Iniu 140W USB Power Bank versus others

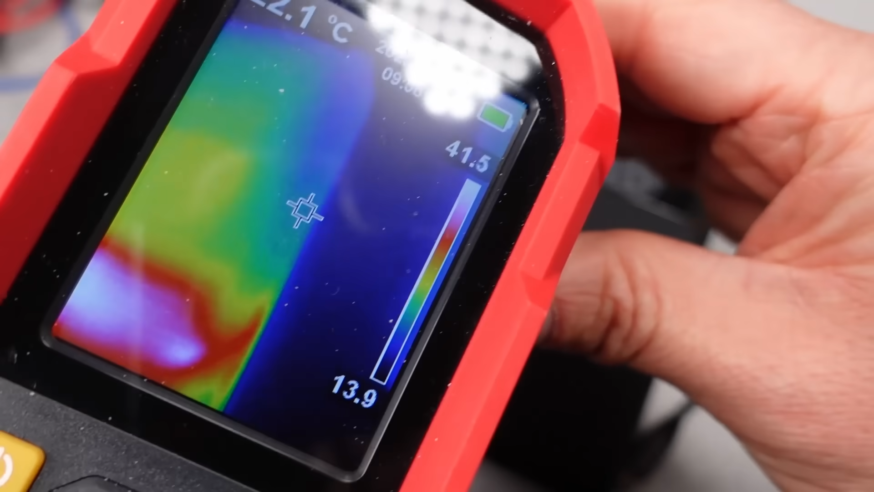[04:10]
Still a good showing as it held the higher rate of charge for most of the cycle, and the display tracked the progress accurately.
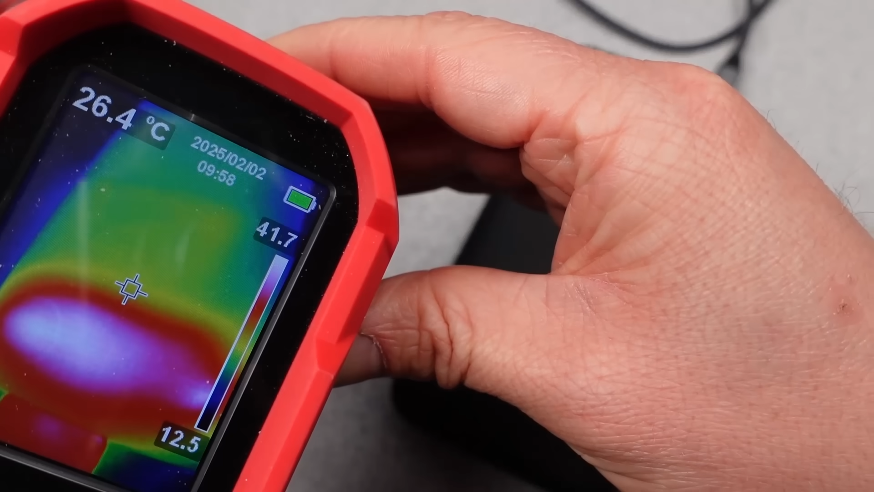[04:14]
On screen: spot 26.4°C
The thermals on this power bank were very reasonable.
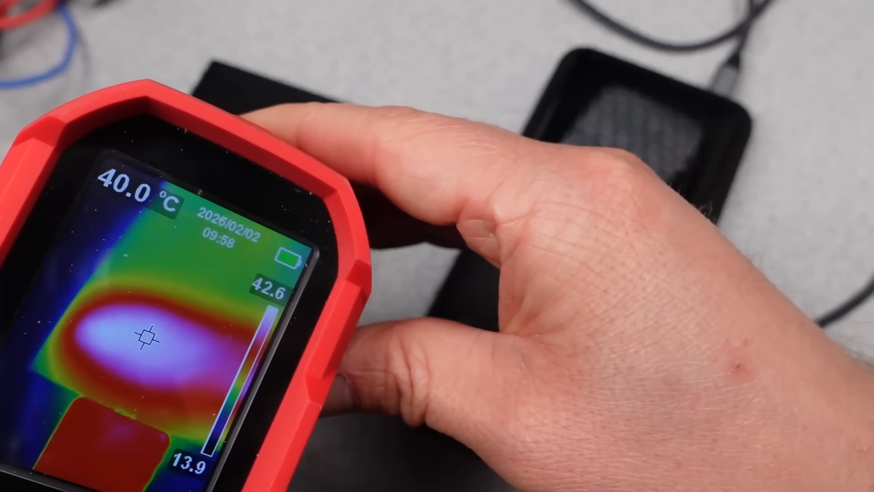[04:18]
On screen: spot 40.0°C
The power bank never externally got too hot. I did check it at 140 watts, and there was no issue here.
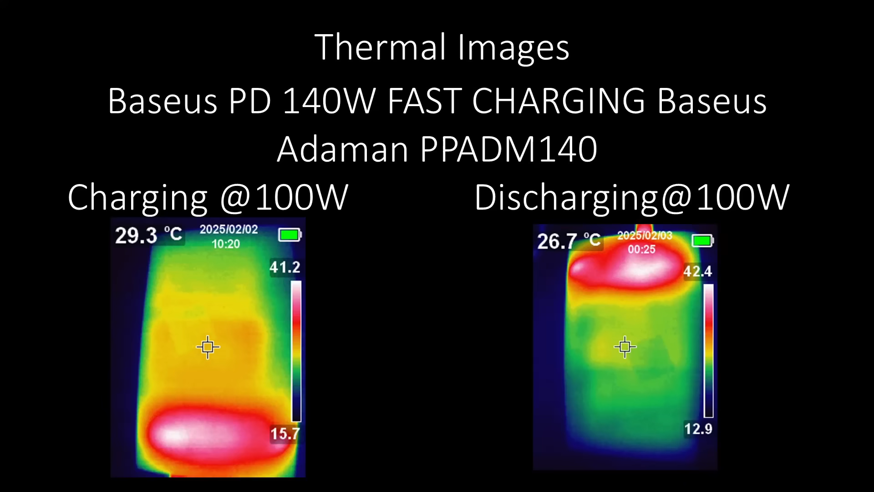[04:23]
It did still shut down at 140 watts, but that was an internal sensor of some type. So there may be some issue with getting the heat out.